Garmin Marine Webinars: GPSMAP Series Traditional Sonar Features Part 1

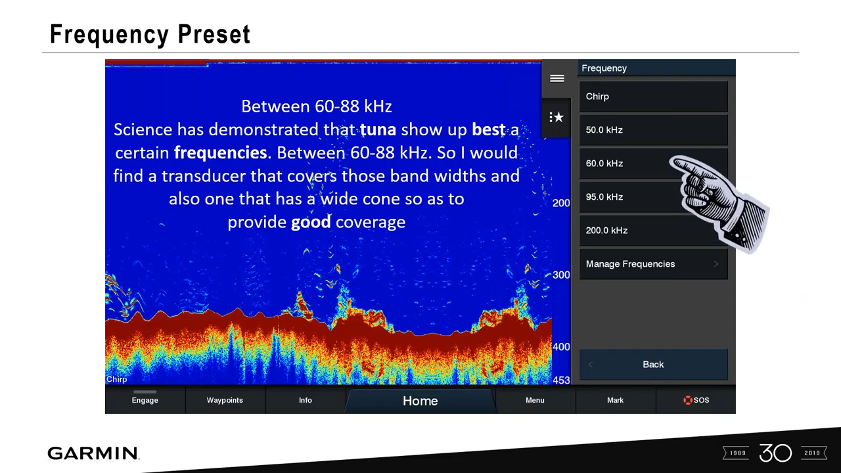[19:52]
Make sure though that you select 60 kilohertz, because if you look at right here on the bottom left, I'm still chirp, which is fine, but I haven't completed what I'm actually wanting to do here. So let's go in, we'll select 60 kilohertz. And now as you see here, lower left-hand corner, I'm on 60 kilohertz.
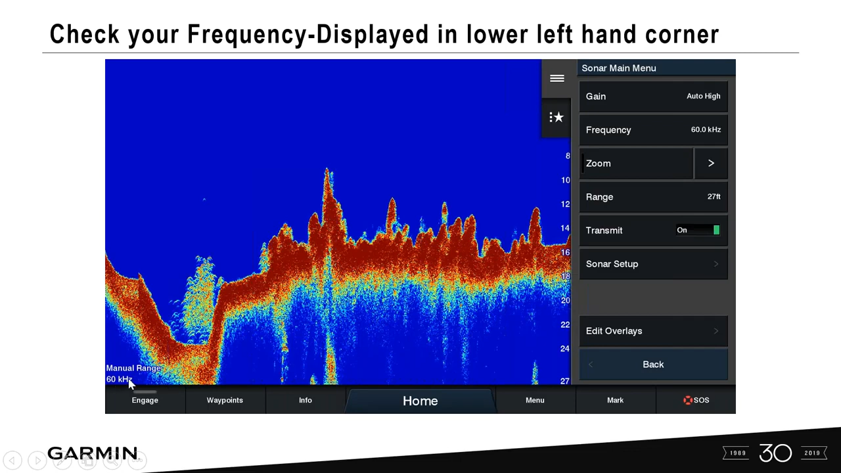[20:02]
So very important, make sure you're running the proper frequency for the depth that you're fishing in. And auto modes are really a good baseline to start out with if you're brand new in fishing.
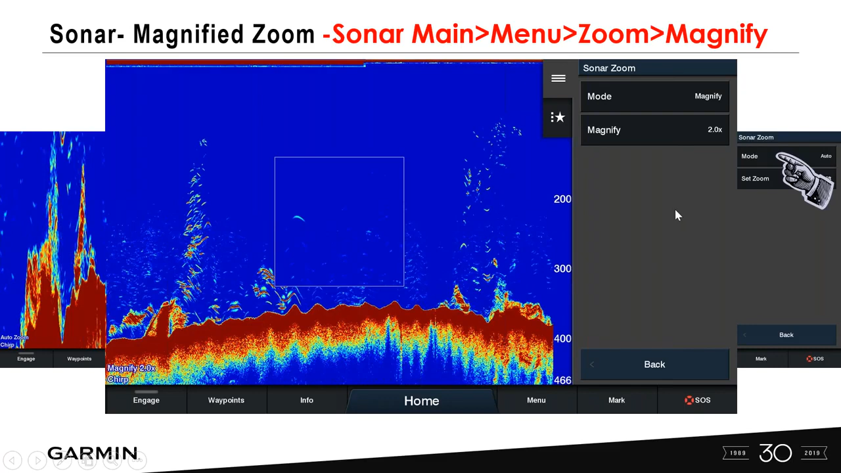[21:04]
And I can magnify anything within that box. And over here, it'll tell me how many times I'm actually magnifying it. On a touch screen, you have the ability to pinch and zoom that box. You can also have a slider that pops up. What's nice about this is if I didn't want that box, because maybe it was disturbing me, I can go ahead and pinch that box away.
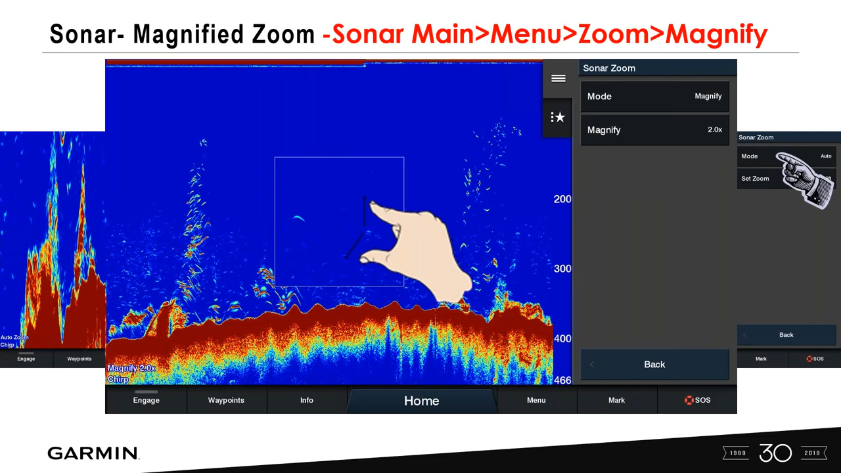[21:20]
And then I can come back over to the screen and pinch that box again to open it back up. If I wanted to target certain areas on there and see it a little bit more detail. Okay, I wanted to take a look at this bottom, you can see, wow, there's a pretty good sized fish there on the bottom. So we've increased the magnification to six times on this. And that's just by either using the slider or just pinching the zoom open further.
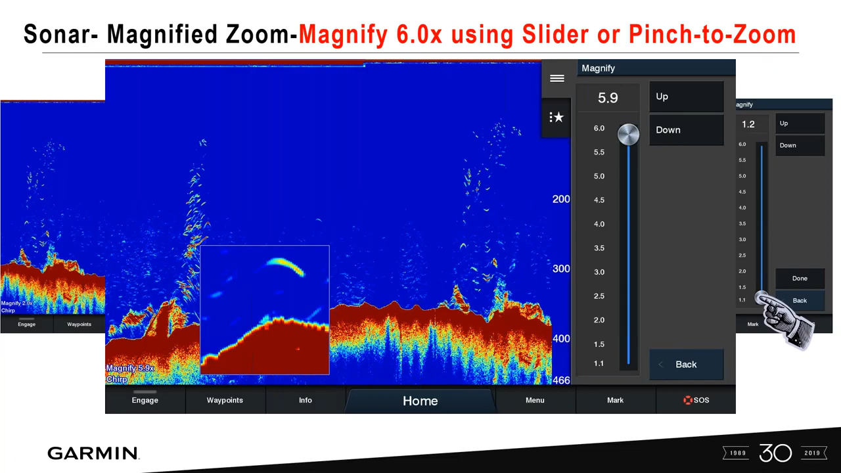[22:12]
So a great feature that you're going to see, this is on a lot of our sonars now, you know, in the GPS map series, even on the echo map series, you're going to find that. Range. So range is pretty simple. When you take a look at this range is generally set to auto,
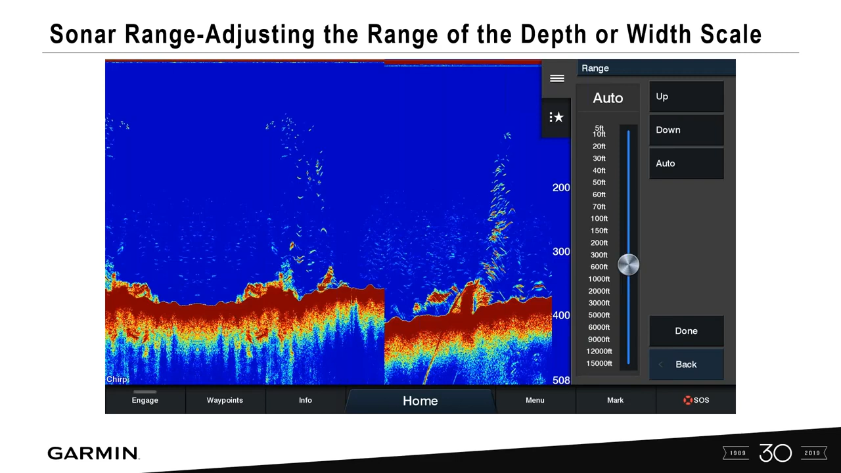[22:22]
when you get it out of the box. Okay. And what that's actually going to just show you here, it allows the device to adjust automatically to give you the most information on your screen with the bottom showing up on the bottom third of the screen.
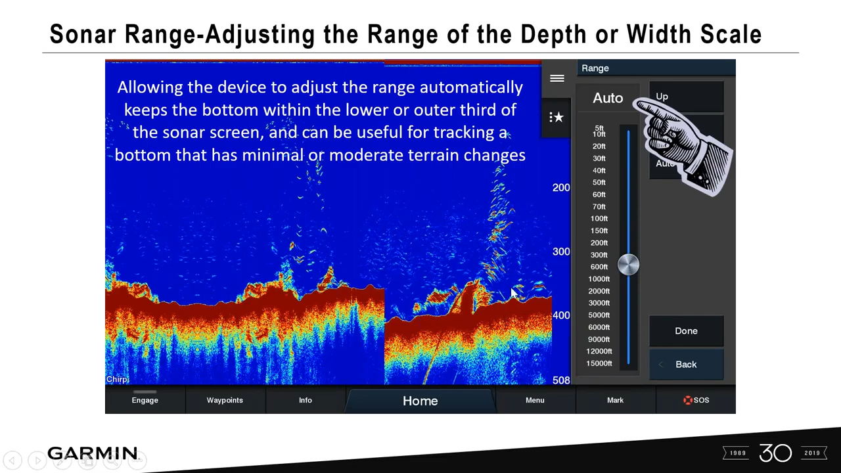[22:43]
Okay.
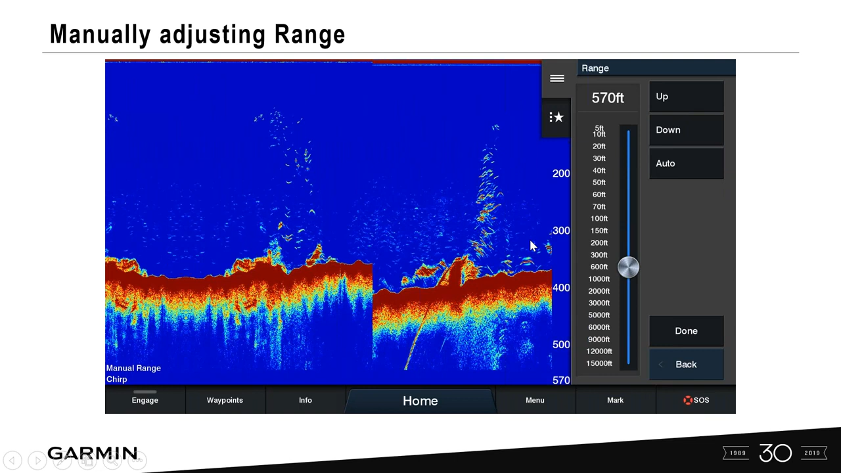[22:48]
You can go in and adjust that if you wanted to and manually adjust, adjust the range. And you would do this if you're targeting a specific range. You're tracking the bottom and you have a lot of big terrain changes on the bottom. You might want to go in and manually adjust that range so you can keep that information on the screen.
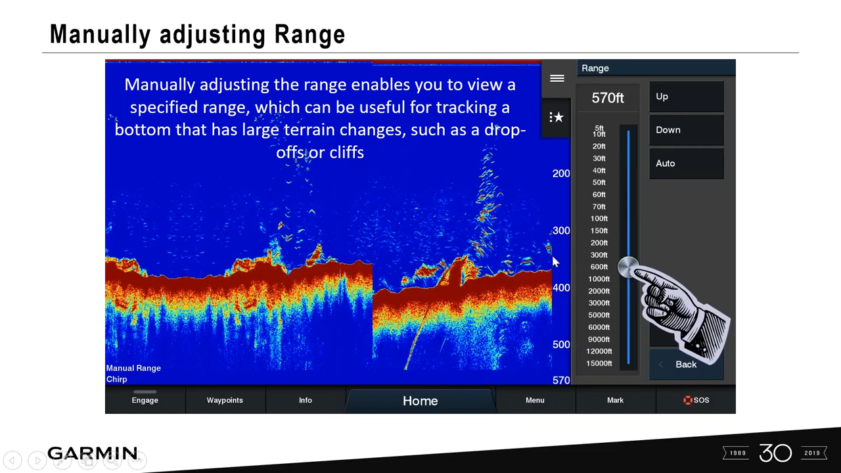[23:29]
You want to keep that third of your screen on there. And you know, if you set that particular range at a certain depth setting that you're not going to get this line that appears on there. And so that's why you would adjust the range settings. Transmit turning, transducer on and off.
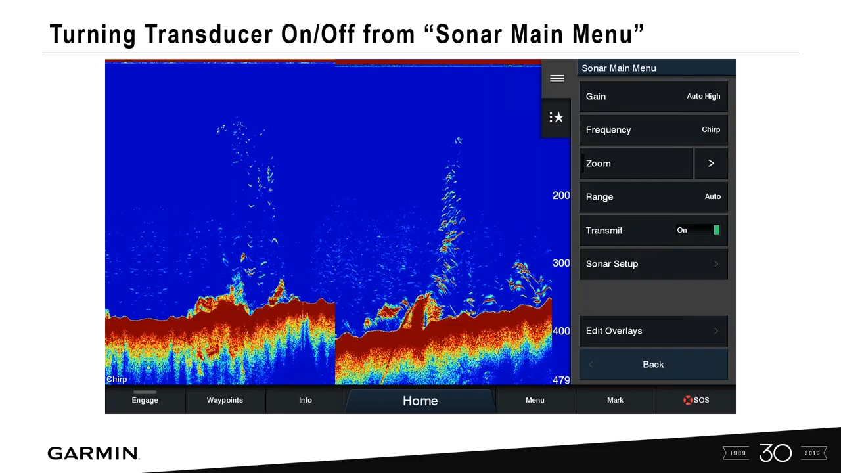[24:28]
You can also do this when you're on pretty much any screen.
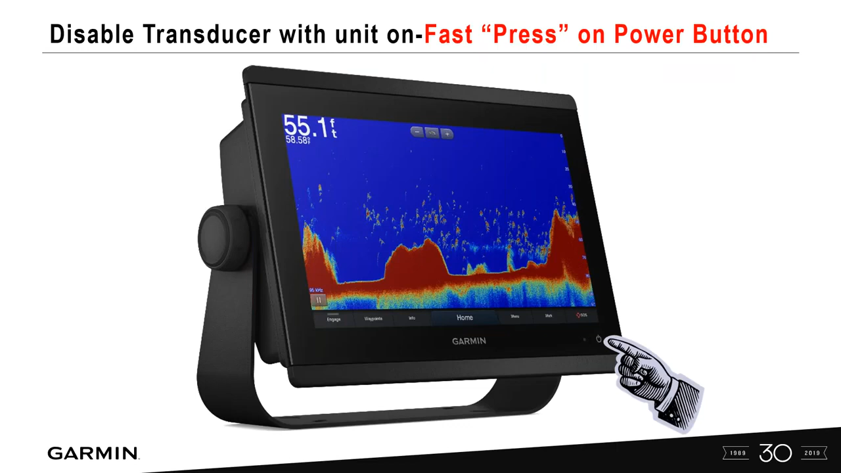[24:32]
On screen: depth 55.1 ft
The unit is turned on and if you do just a quick little press of the power button, you're going to get this menu that pops up and that allows you to disable all sonar on your vessel itself. So a good thing to have. Remember, you don't want that unit firing away all day long if you're out of the water.
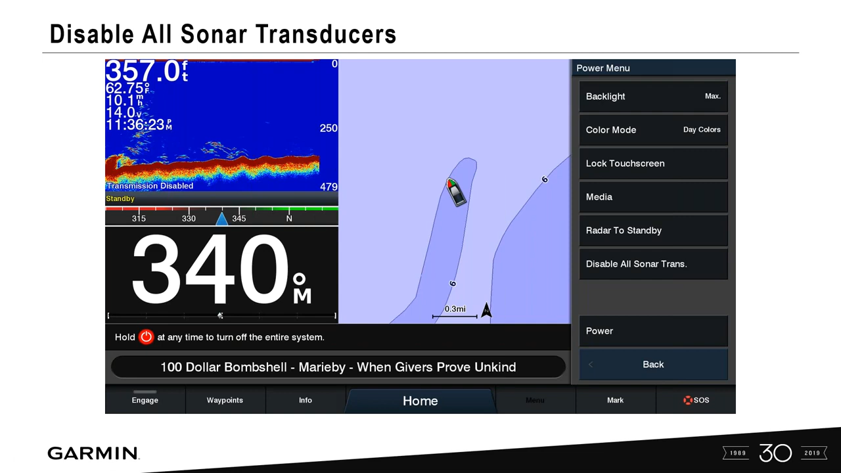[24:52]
On screen: depth 357.0 ft, water 62.75°F
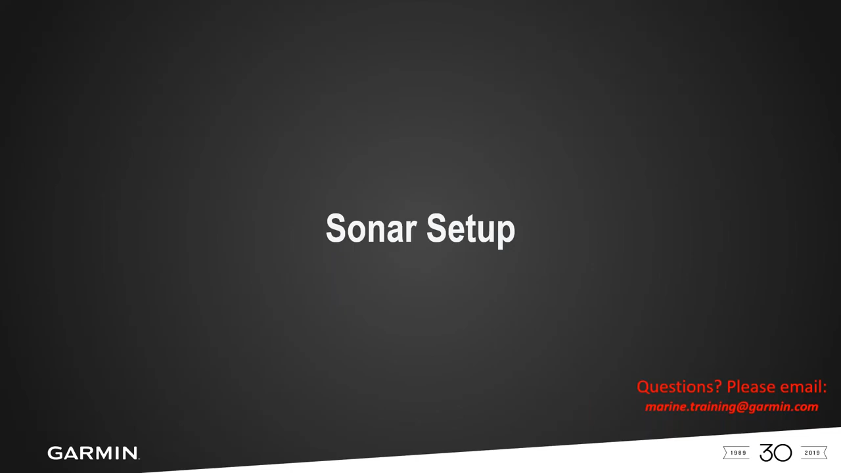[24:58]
So let's go into sonar setup.
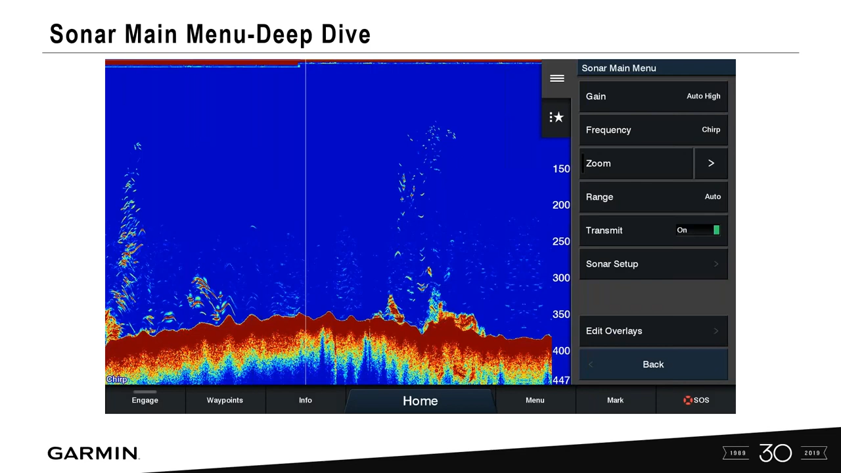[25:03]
We want to go into the sonar main menu here, sonar setup,